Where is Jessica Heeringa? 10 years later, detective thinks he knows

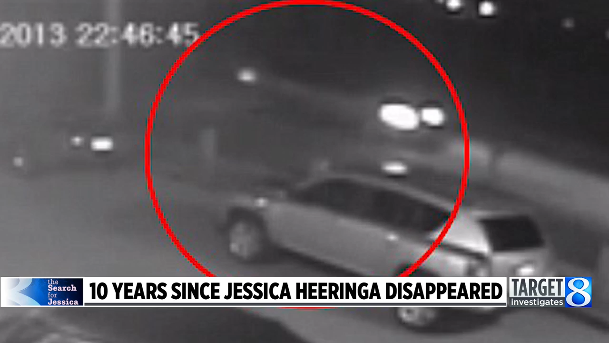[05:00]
Eyewitnesses told police they saw a suspicious silver minivan behind the station that night. We just have to keep going and find her.